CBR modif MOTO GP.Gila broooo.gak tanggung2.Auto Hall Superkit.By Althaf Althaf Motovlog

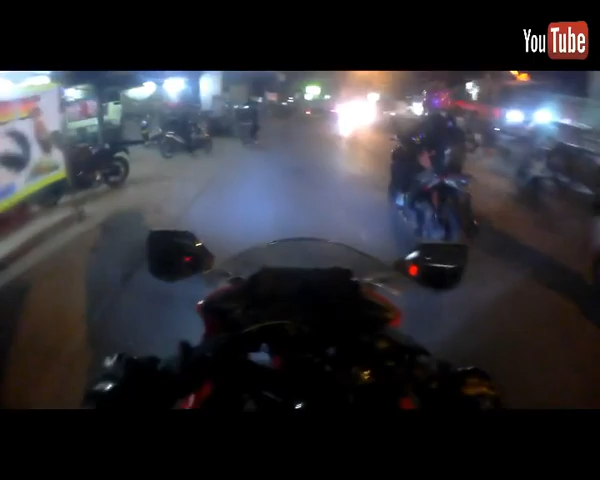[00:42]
Ini jalan berapa lama ya? Gua lupa. Jalannya mana nih guys? Gua lupa. Ini gua mau ambil di Auto Hall Super Kit. Mungkin buat teman-teman yang punya motor modif ya, mungkin dia udah tahu, mungkin tahu lah semuanya daerah sini. Auto Hall Super Kit.
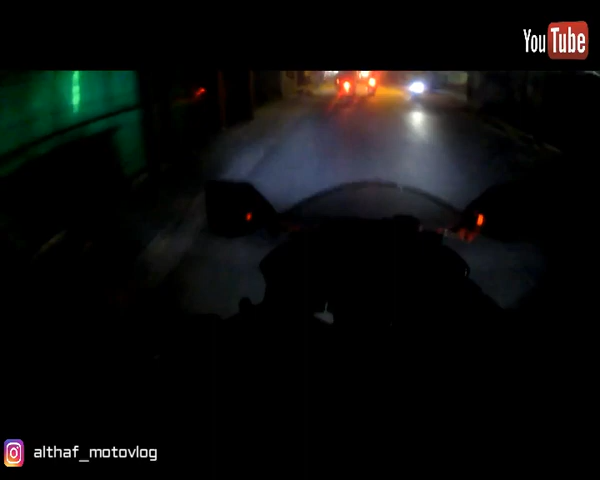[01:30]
Ntar boleh dia lihat sendiri gimana dia kerja. Ini kalau nggak salah sih di sini nih dia jalannya. Gua udah lama nggak ke sini, lupa. Auto Hall Super Kit spesialis buat modifikasi motor, mobil juga bisa. Dia bikin dari bahan fiber resin.
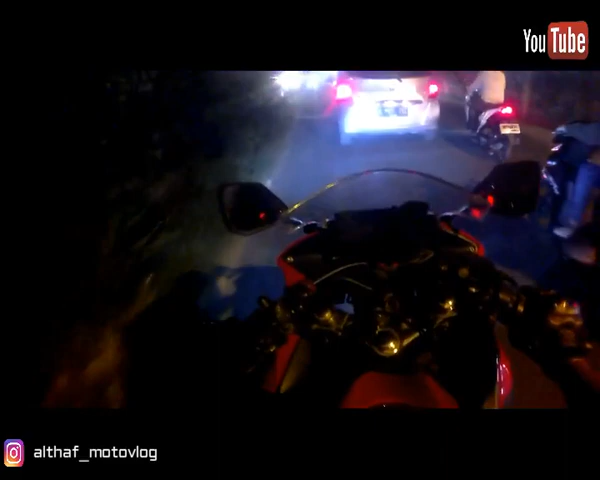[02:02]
Ya, kucing hampir aja. Kita udah sampai.